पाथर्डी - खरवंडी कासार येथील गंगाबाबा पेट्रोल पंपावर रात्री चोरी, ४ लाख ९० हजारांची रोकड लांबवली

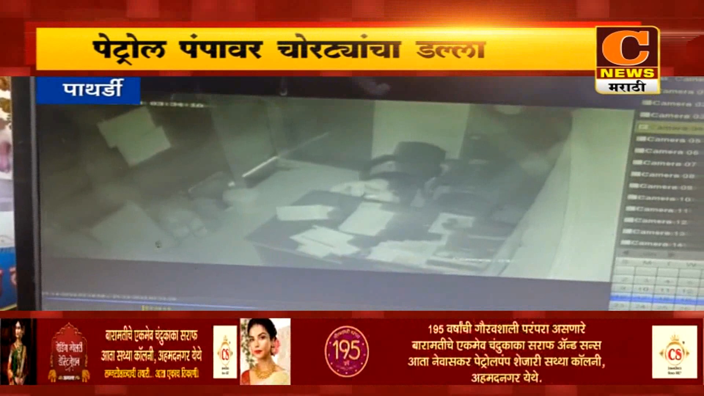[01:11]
रुपाएंची रोकड चुरुटैंची लांबवली हुती चुरुटैंची पंपाचा मागिल बाजुना आत्मधे प्रवेश्केला त्याननतर सुरेखा ढखने आणी